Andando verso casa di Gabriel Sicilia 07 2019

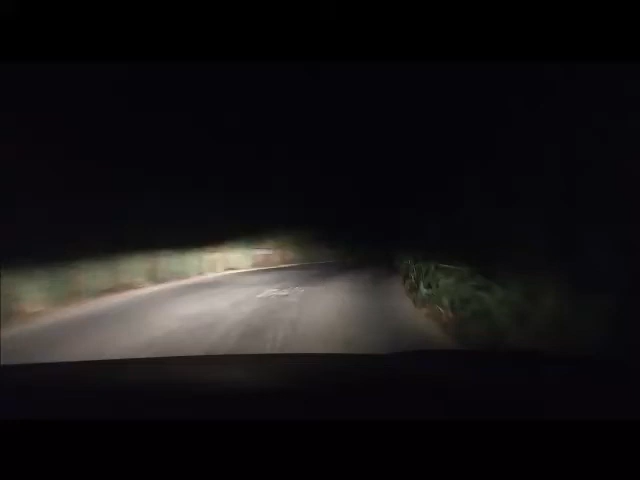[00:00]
fa quasi. Oh, che bello che si vede lì. Lascialo così, eh. Che bello. No, che peccato. Lascia tirare un po', ma... Lascialo agganciato, vedi.
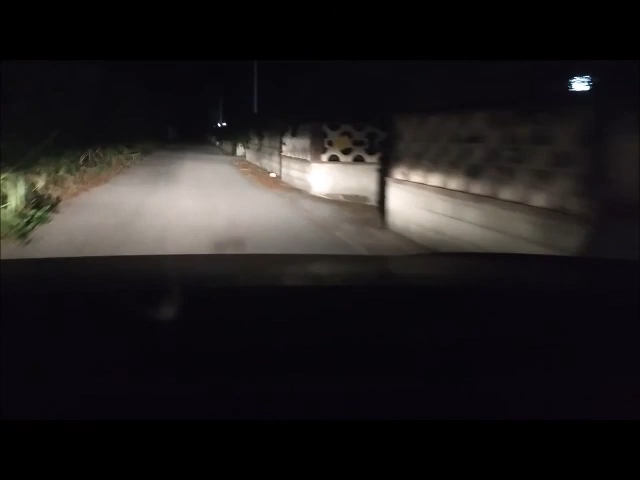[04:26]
Davanti. Ma così vedevamo il muro. Qua? Sì. Non è niente.